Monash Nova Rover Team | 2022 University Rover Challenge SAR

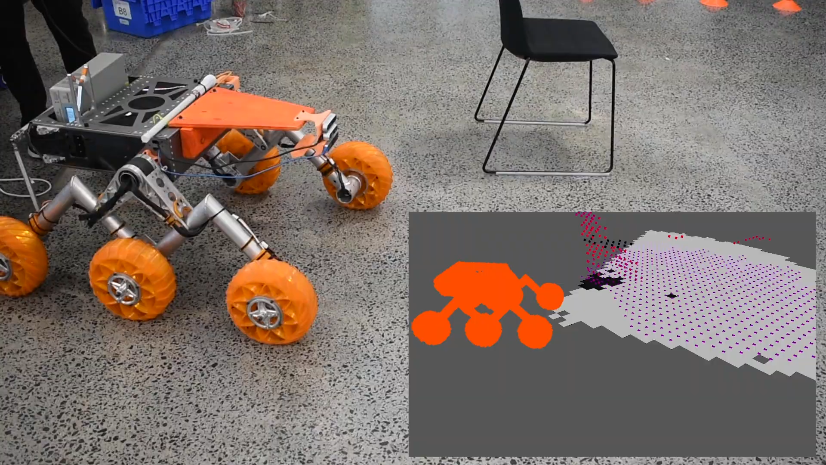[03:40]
A stereo camera generates point clouds, which are transformed into a global occupancy map where 3D path planning algorithms can continually plan safe routes.
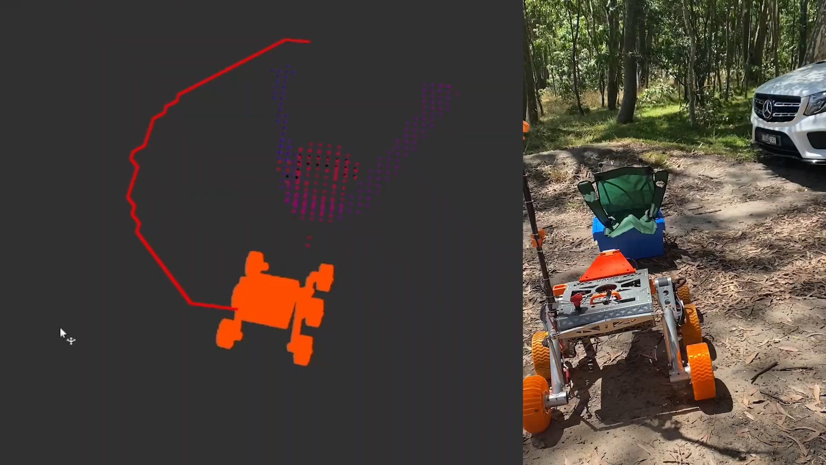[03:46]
The rover's map, planned path, and pose are visualized in real time in the base station.